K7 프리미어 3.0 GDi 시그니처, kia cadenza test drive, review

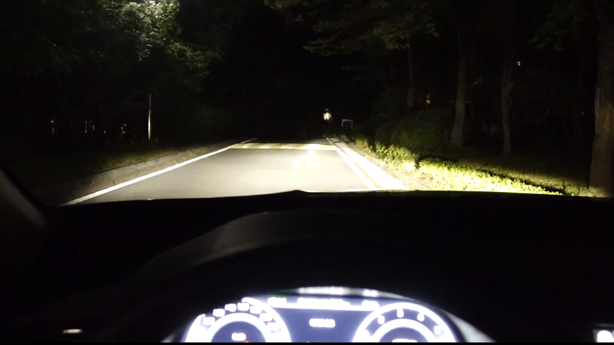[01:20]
풀 LED 헤드램프답게 광원 폭도 넓고 직진성도 상당히 좋은 편입니다.
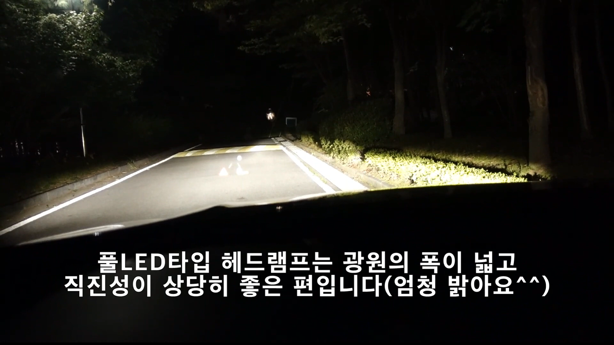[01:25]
지금 오토 모드가 적용이 되어 있는데요. 지금 이게 상향입니다.